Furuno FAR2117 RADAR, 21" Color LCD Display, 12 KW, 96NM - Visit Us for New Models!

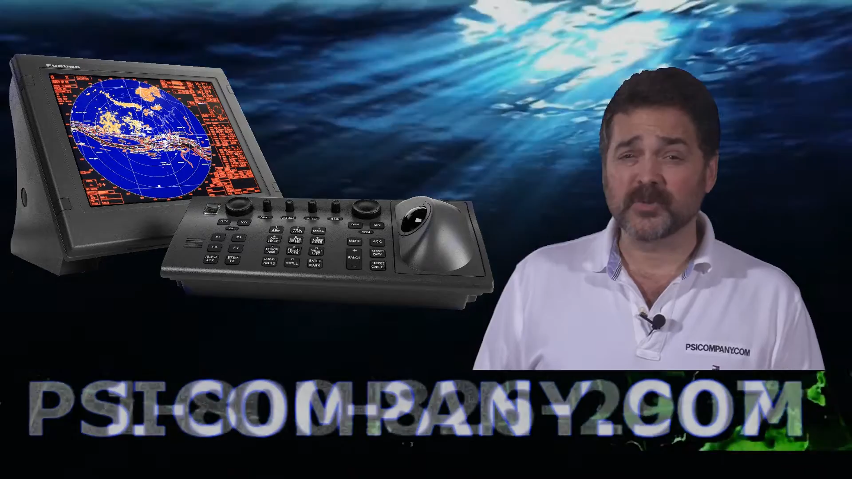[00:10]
This is an X-band color LCD radar, commercial grade, high-end, extremely bright display, featuring a 21-inch color LCD display built to the SXGA standard. The transmitter is 12 kilowatts. It ranges from one-eighth of a mile to 96 nautical miles. In the offset mode, you can actually range this radar out to 120 nautical miles. The radar comes with three different antennas at four foot, six and a half foot, and eight foot styles.